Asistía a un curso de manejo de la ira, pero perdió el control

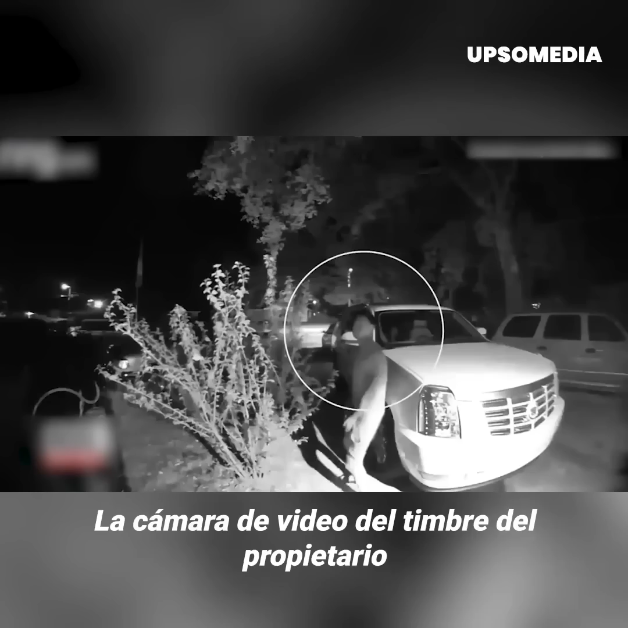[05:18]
Video from the homeowner's doorbell cam shows the third man go inside and then all three
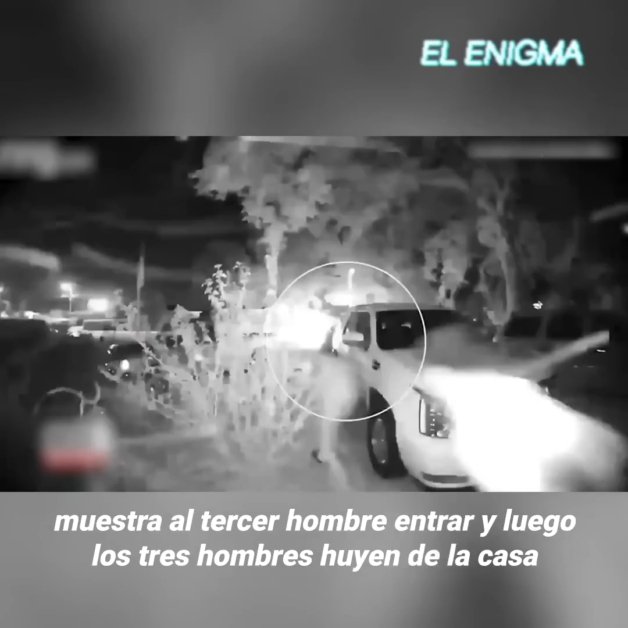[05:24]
men run away from the home as the homeowner fired a gun at them.
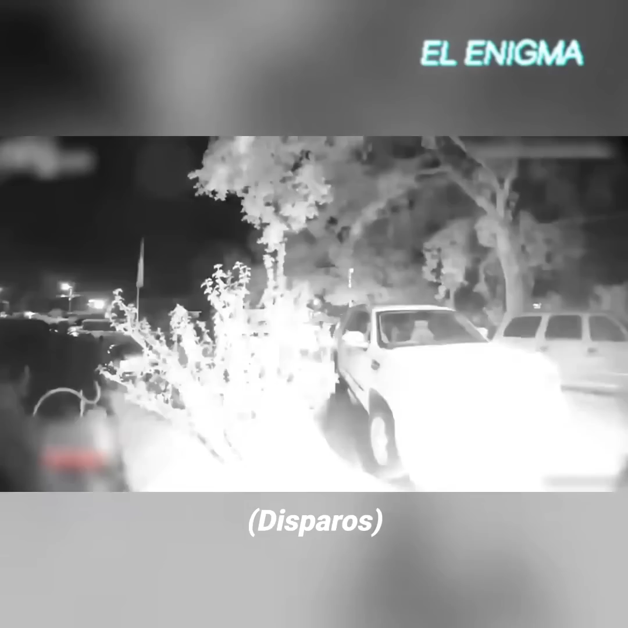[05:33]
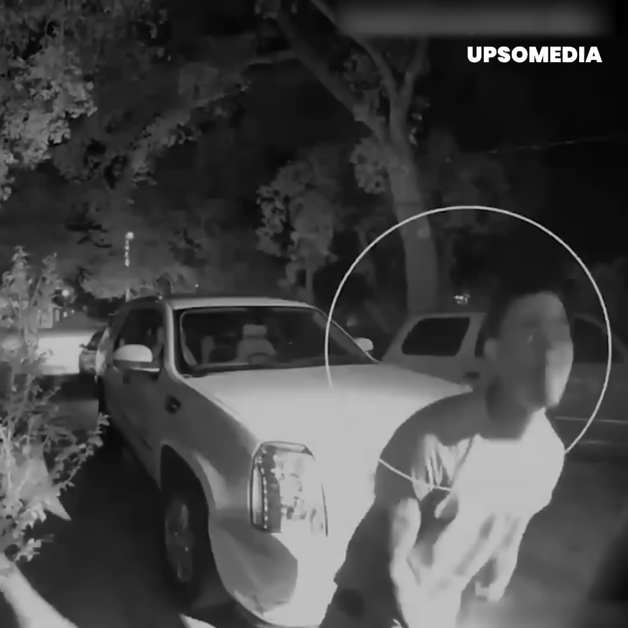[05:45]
men run away from the home.